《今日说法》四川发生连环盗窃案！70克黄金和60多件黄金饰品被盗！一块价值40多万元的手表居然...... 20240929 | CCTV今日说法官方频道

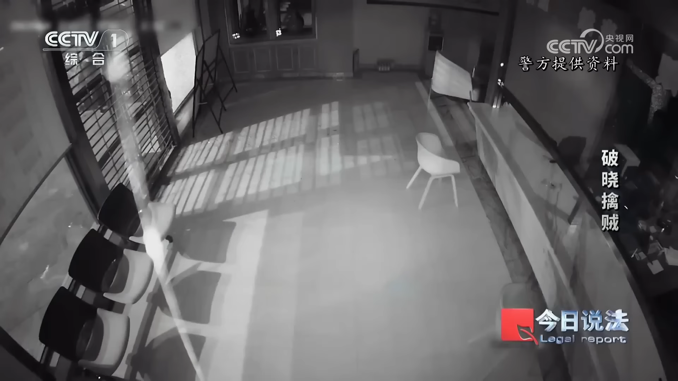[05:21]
通过监控画面可以清晰地看到，这个人影在典当行门口徘徊，时间长达十多分钟。随后男子开始用钝器反复击打典当行的玻璃门。 这里可以看一下，这个犯罪嫌疑人在凌晨2:12的时候就对这个典当行外面的一个玻璃进行了一个暴力的破坏。然后能看见就是他把玻璃打开一个较大的口子之后，然后从里面钻进来。
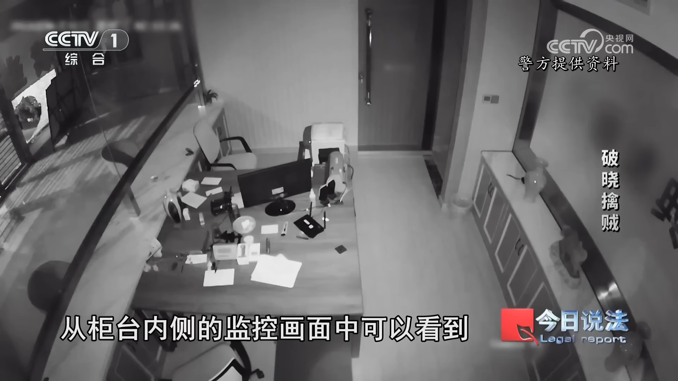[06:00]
从柜台内侧的监控画面中可以看到，这名男子开始在这里四处翻找， 进入这个店铺里面，然后很慌张很快速地观察了一下，因为这个里面的放的东西很多，还有其他的一些摆件物品，他很慌张地望了一下， 就是整个都是放在一个柜子里面的，
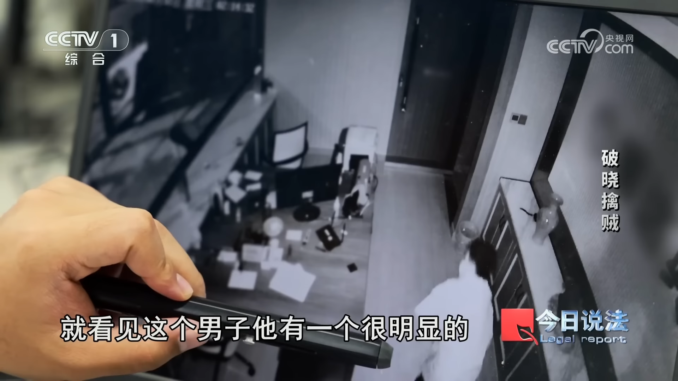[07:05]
就看见这个男子他有一个很明显的往自己左边上衣口袋揣东西的一个动作。